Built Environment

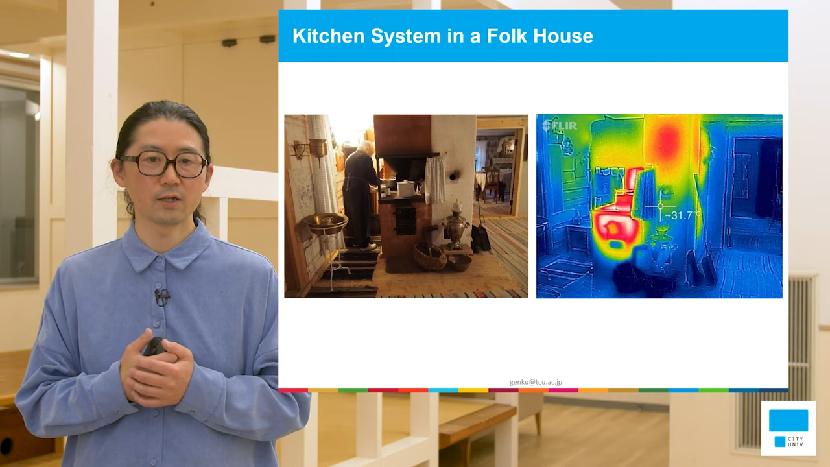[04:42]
And with the thermal cameras, you can see where the heat is located. Of course, the heat stops radiated the heat and the chimney, part of the chimney radiated heat from the surface.
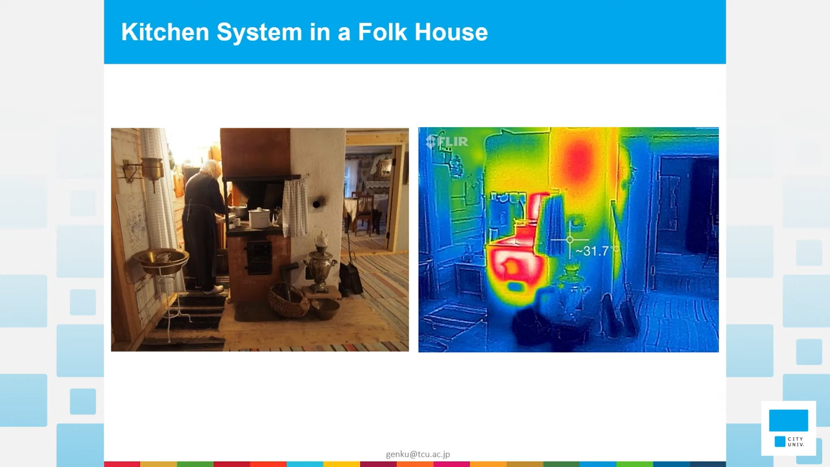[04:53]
The back side of the kitchen system, you can see the place of the living room.